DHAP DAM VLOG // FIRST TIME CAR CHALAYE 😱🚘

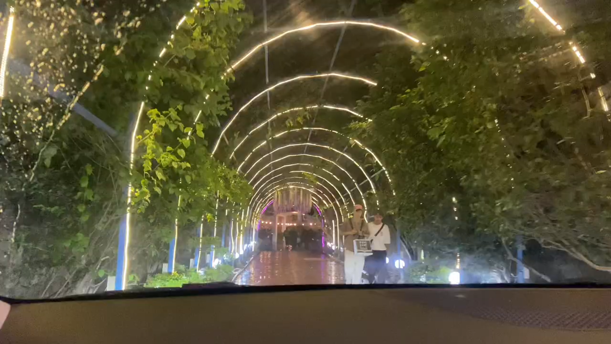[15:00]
लाइटिङ साइटिङ मात्रै राम्रो होइन दामी छ नि यहाँ फेरि मेरो चप्पलले यहाँ रक हाल्छ नि जुत्ता लाउनु पर्ने होला टाइम बनाएर है गाडीलाई
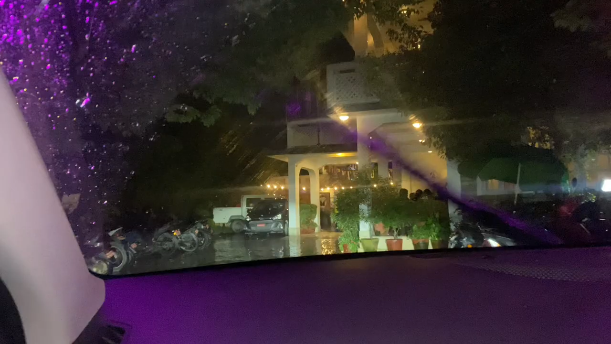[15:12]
कत्रो छ है क्या मैले अस्तिको मुस्ताङ म्याक्स देखेको थाहा छ र त्यो गाडी